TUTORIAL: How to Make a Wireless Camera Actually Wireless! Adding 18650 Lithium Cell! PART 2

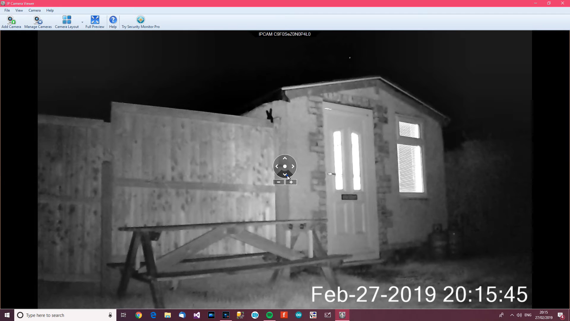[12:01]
Look, and you can even pan and scan and stuff. I know the quality is not amazing, but, um, it works. It works. It's completely wireless. So, I think I'm going to go and just walk around. And, um, yeah, and just have a play about. So, I'm going to walk around now, and let's see what happens. Okay?